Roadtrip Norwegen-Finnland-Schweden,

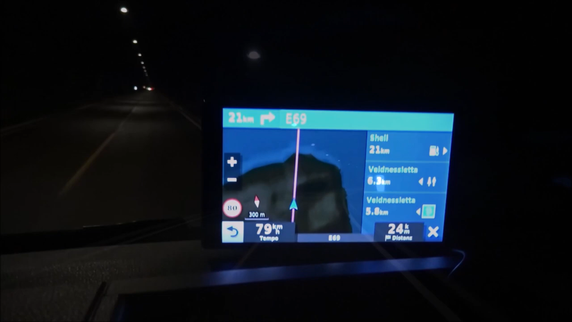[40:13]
Ich kann euch nur sagen, es geht hier übelst runter. Und auf dem Navi erkennt man das, glaube ich, auch ganz schön, wie es jetzt durch den Märchen noch geht, unter die Erde gleich unter Wasser her. Da bin ich immer wieder fasziniert. Und es geht echt steil runter. Ich habe einen vierten Gangrinne für die Motorbremse. Ansonsten müsste ich durchgehend bremsen.
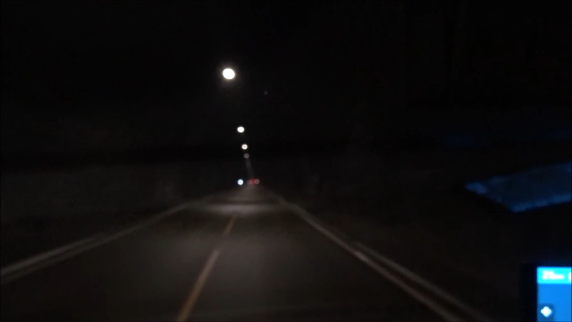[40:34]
So sehen die Wege aus, wenn es zu den wirklich schönen Stellplätzen geht.